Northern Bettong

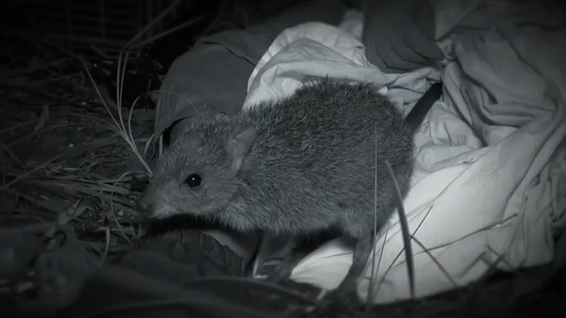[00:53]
they are stable so they're holding on there really well so far. The northern bettong is a tiny little kangaroo, it's a marsupial, it has a pouch but the most interesting thing about the northern bettong is that it feeds on truffle fungi.
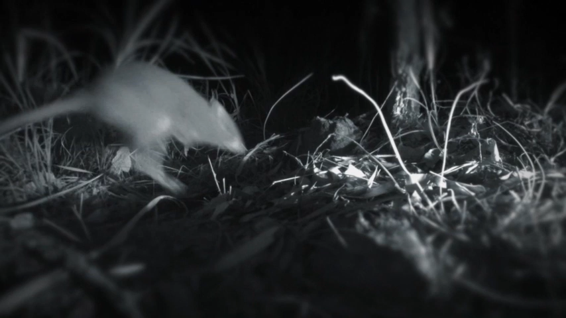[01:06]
So the bettongs are really important for the health of the ecosystems because they eat the fungi and move the spores around and then the spores are attached to the roots of the plants and they actually help keep the plants healthy.